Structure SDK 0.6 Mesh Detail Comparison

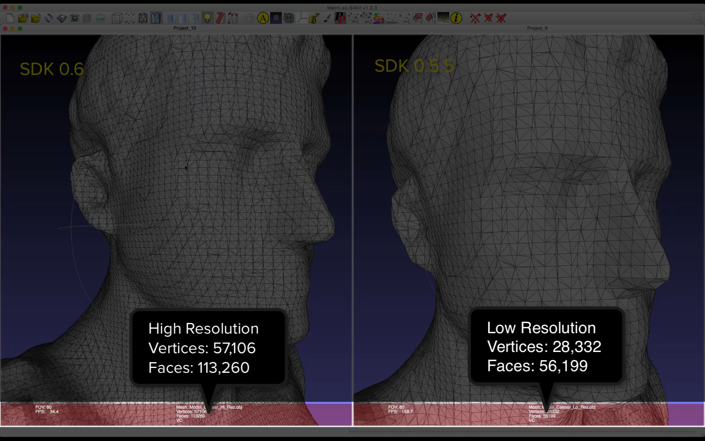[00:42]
Looking at the model, I'm going to zoom in to Caesar's ear, and you'll notice already as I'm zooming in how much smaller the polygons are.